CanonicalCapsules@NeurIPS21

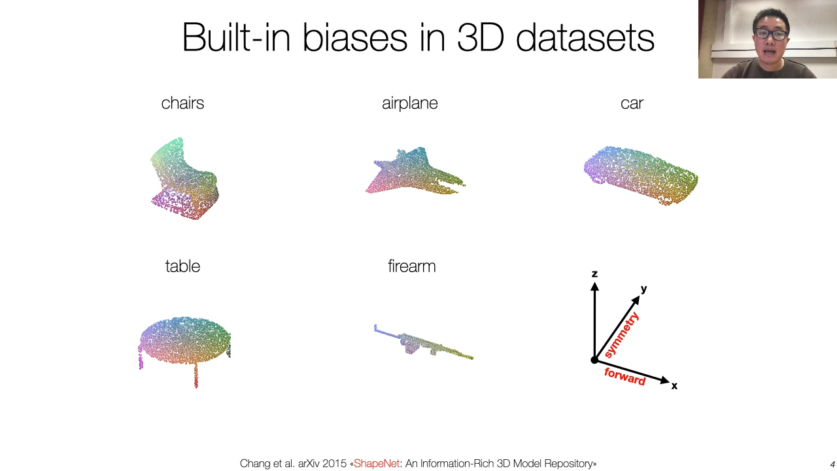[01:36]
The x-axis is aligned with the natural forward direction, and the y-axis reveals the reflectional symmetry, and the z-axis encodes the upright direction.
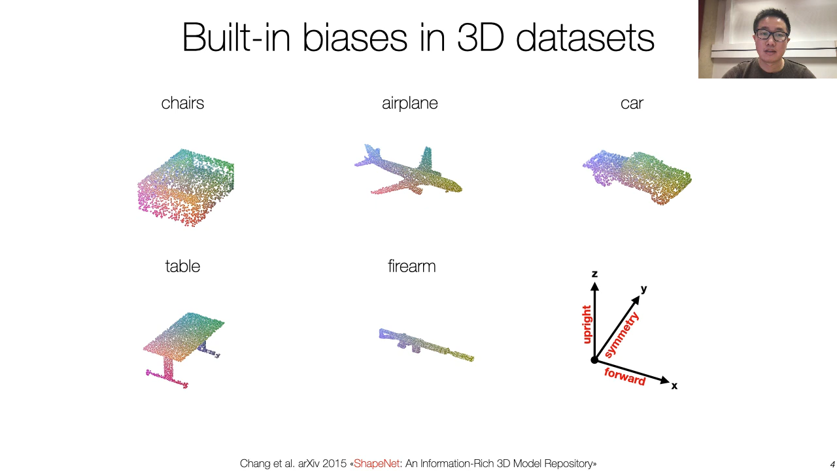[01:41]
This bias is critical in many methods. For example, AtlasNet does a good job in the reconstructing point clouds when the dataset is aligned. But its performance drops significantly when training with the randomly rotated objects.
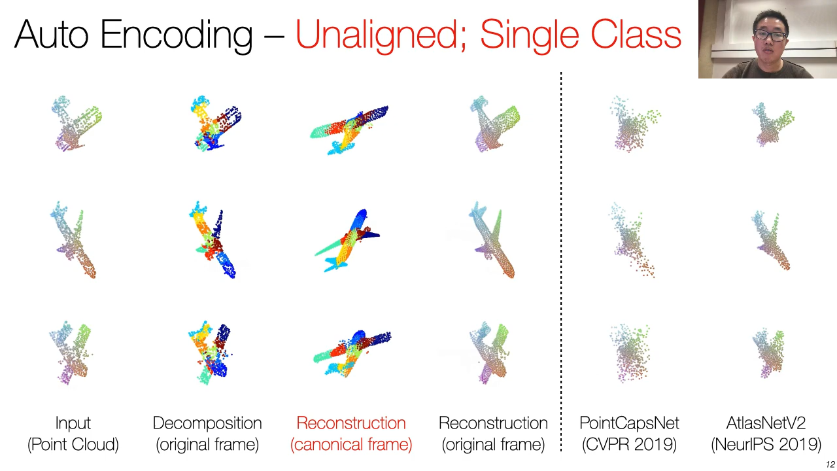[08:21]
We can also apply the inverse of the estimated transformation to reconstruct the point clouds in the original pose. Note that our reconstructions are highly detailed, and the performance is vastly superior to competing the state-of-the-art methods. We can also train a multi-class network, building a general learner canonicalizer network across the entirety of the ChefNet classes. While the canonicalization is less stable than the single-class model,
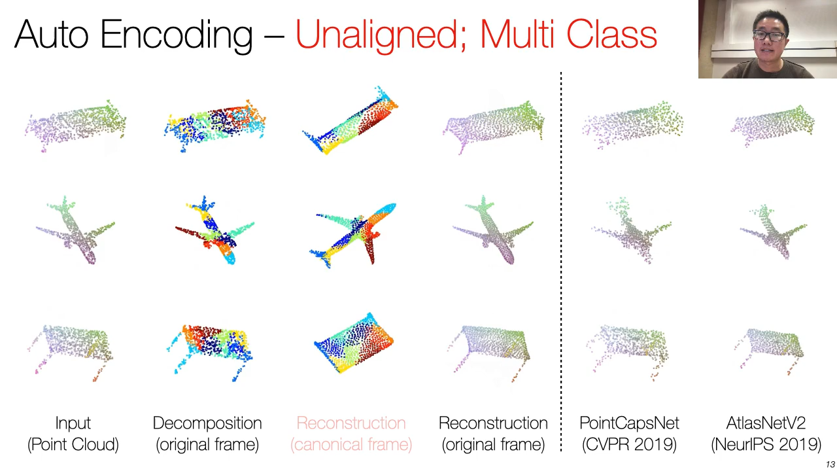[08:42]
our method still vastly outperforms the state-of-the-art. The advantage of our method does not only hold when the point clouds are not aligned. Even when autoencoding aligned point clouds, our method provides a more detailed reconstruction.
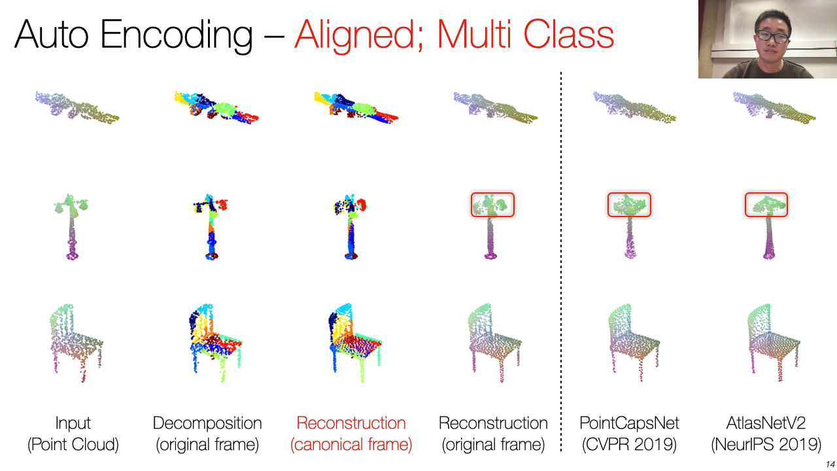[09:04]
The gap in the reconstruction quality is also visible in terms of the numbers, where we outperform by a larger margin.